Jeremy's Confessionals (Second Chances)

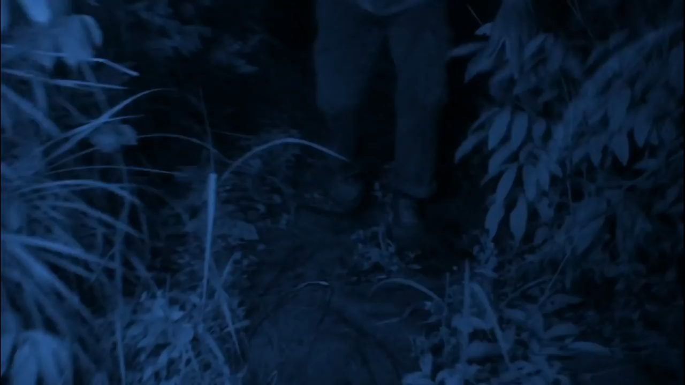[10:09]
There's, like, I don't even know what's out there. There's snakes and everything. And I'm just, like, smacking branches out of my face.
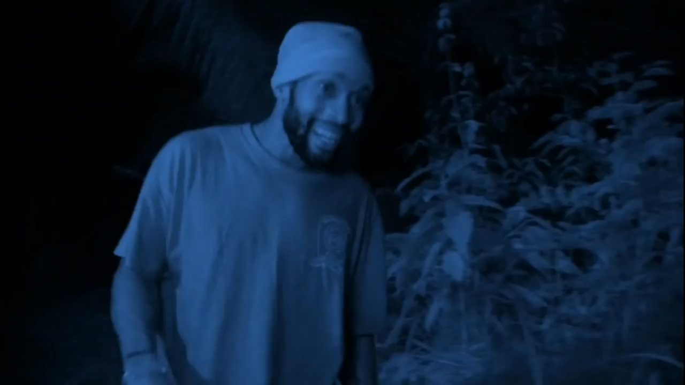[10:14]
I can't do it. From a distance, I see a little glow.